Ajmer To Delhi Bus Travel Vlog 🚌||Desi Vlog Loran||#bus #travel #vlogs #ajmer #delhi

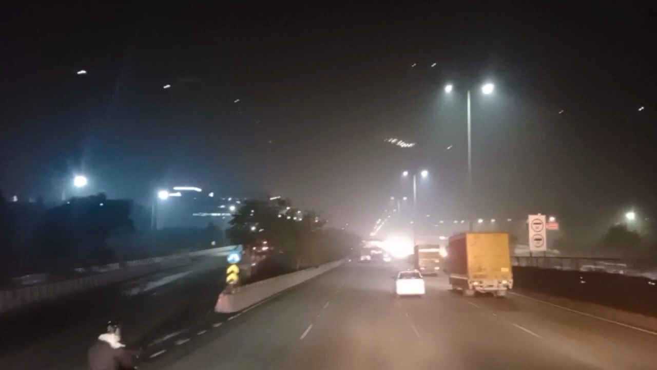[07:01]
और अभी हम दिल्ली में एंटर करने वाले हैं।
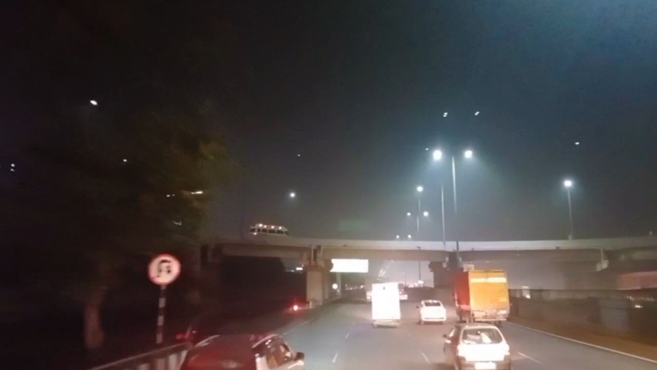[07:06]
ऊपर वाले पुल से जो गाड़ी जा रही है टेम्पो ट्रेवल्स, ये है वो भाई जो अभी मिलने आए थे, वो गए ऊपर निकल के